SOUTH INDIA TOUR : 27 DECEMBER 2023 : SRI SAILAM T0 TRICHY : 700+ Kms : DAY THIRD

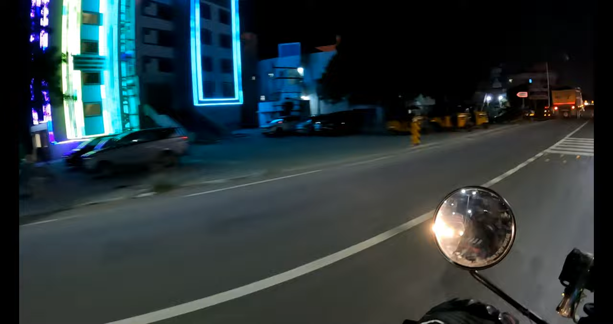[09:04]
तो त्रिची तक तो आ गए हैं, अब अपन को होटल ढूंढना है यार। रूम अवेलेबल दिखा है लेकिन थोड़े शैबी से रूम लग रहे हैं, थोड़ा सा और अंदर जाके सर्च मारेंगे और उसके बाद रुक जाएंगे।